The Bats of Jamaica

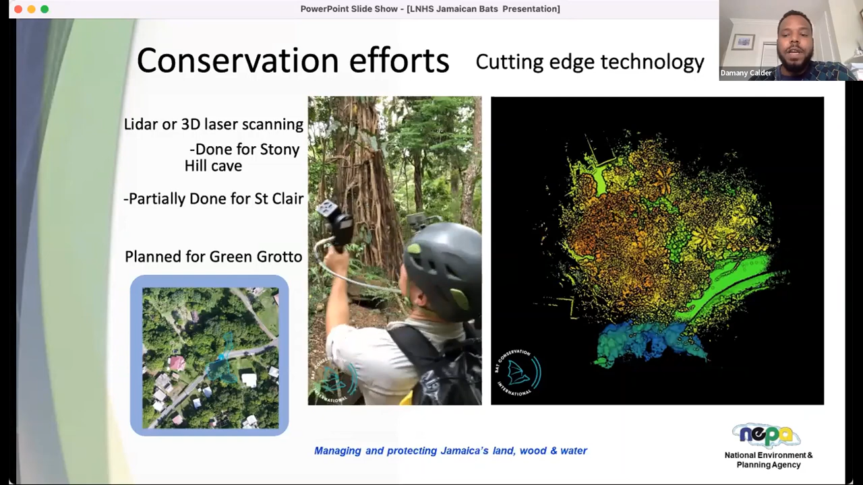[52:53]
Uh, so you're seeing here, this is actually Stony Hill Cave. As I mentioned, if you look at this little photo to the left, the main road goes along like that. The cave mouth is right here. And the cave actually, if you, if you look at this video here, it goes down underneath the main road and across the road this is the main cave. So that is the, let's see if I can stop it there.